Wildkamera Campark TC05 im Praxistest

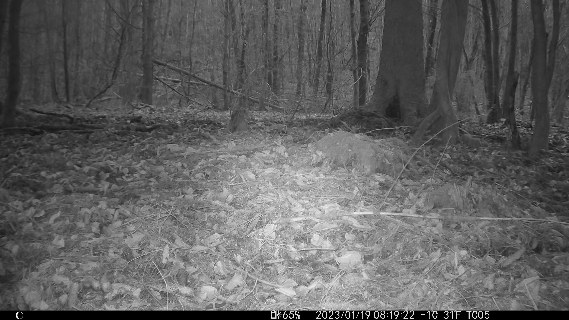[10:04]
wild eine pause macht bin ich hier immer noch bei meinem freund nun etwas tiefer im wald nahe einer kirrung sollte ich hier eigentlich schwarzwild und füchse vor die kamera bekommen was kommt ist ein eichhörnchen hier rechts auch ein lockmittel für raubwild hatte mir empfohlen was ich an seinem luder platz dann mal ausprobiert habe und ich bin sicher ohne dieses hilfsmittel hätte ich weniger fuchs vor der kamera gehabt was man bei der comeback hier sieht neben dem wunderschönen baumader der hier kommt man erkennt ihn
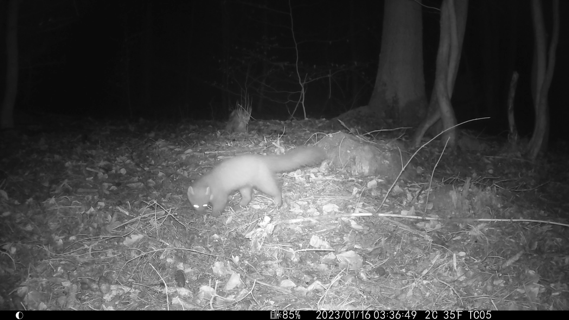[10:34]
sehr gut an den hohen beinen an den weißen ohren nach hinten und an einem relativ spitzen gesicht ja was man bei der comeback hier sieht ist dass sie in der mitte einen spot hat und da hinten wo die wildschweine jetzt laufen das sind ungefähr sechs bis sieben meter da leuchtet sie nicht mehr hin da scheint sie nicht mehr richtig hin aber sie hat wenigstens ausgelöst hier über tag
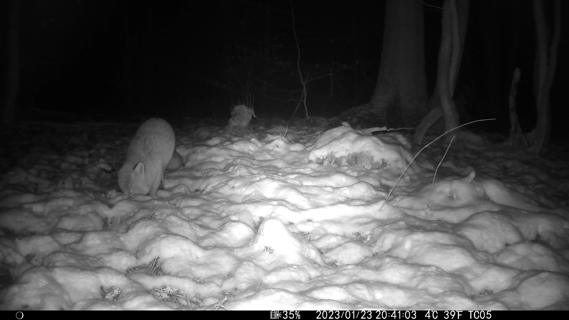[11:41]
bestimmt 50 aufnahmen von füchsen ich suche für euch die schönsten raus eine fuchs analyse gibt es zu einem späteren zeitpunkt wenn man sich die fuchs aufnahmen ansieht da kann man sehr viel lernen zum beispiel dass der fuchs im winter wenn es schnee liegt sein fell aufblustert er ist hier deutlich dicker als in anderen aufnahmen und es handelt sich um mindestens zwei füchse er hier hat einen knick hinten im schwanz und er hier hat einen völlig geraden
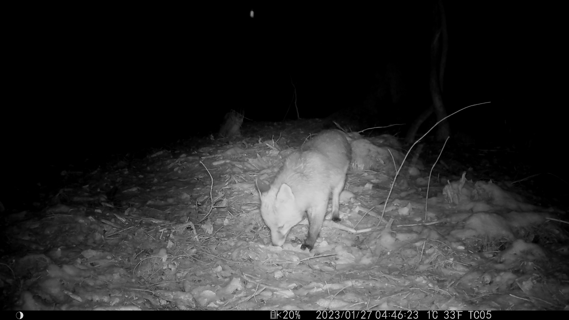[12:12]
langen schwanz der fast bis zum boden runter geht beides gewaltige füchse ich habe die beleuchtung hier mit dem computer etwas nachreguliert damit wir etwas mehr kontrast in den fuchs bekommen denn die kamera hat leider in der mitte eine deutliche überbelichtung wir sehen das ja auch hier im bild ein campag typisches altes problem
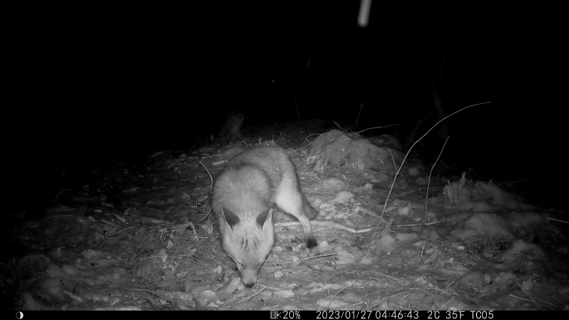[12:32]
die folge aufnahmen hier bei dem fuchs waren 21 sekunden das ist so fast der standard den ich bei allen aufnahmen dieser tc05 festgestellt habe in der regel liegt es bei 19 sekunden in der nacht etwas schneller über tag auch hier waren es wieder 21 sekunden
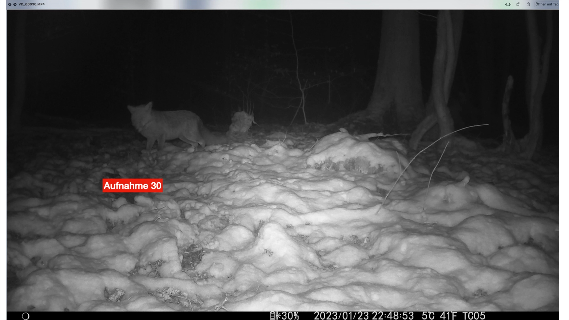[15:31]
anhand einiger fuchs aufnahmen testen wir die delay zeit also die wartezeit zwischen zwei bildern dass die aufnahme nummer 30 der ende der nummer 30 und hier ist die aufnahme nummer 31 der anfang wir sehen die position des fuchses hat sich kaum verändert und dennoch ist hier eine delay zeit von 19 sekunden dazwischen da kann viel passieren nächste aufnahme ist die nummer 32 und hier geht es weiter mit der nummer 33 da hat der fuchs sich zwar schon gedreht
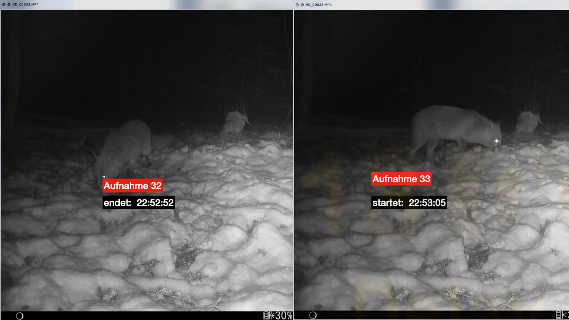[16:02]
und wir haben hier eine erkennbare delay zeit von 13 sekunden eine weitere aufnahme aufnahme ist die aufnahme nummer 35 der fuchs steht am hinteren waldrand und hier dreht er sich gerade um in der folge aufnahme und wir haben hier eine delay zeit von doch 25 sekunden das ist viel eine letzte aufnahme aus dieser serie das ist die aufnahme nummer 36